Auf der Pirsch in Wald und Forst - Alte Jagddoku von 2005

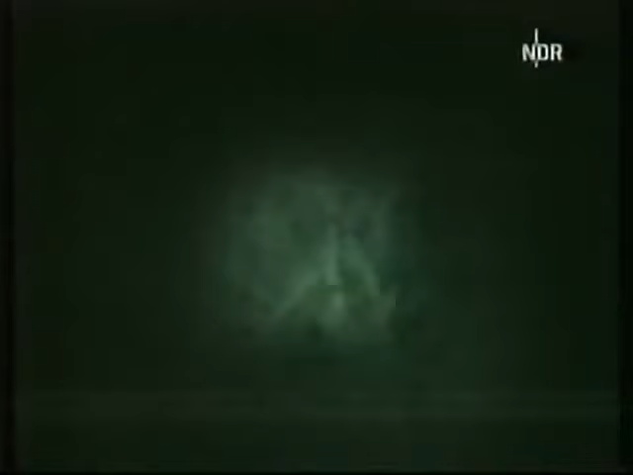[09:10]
Gegen 11 ist es dann so dunkel, dass auch wir nur noch mit Infrarot etwas sehen. Eine Hoffnung gibt es aber noch.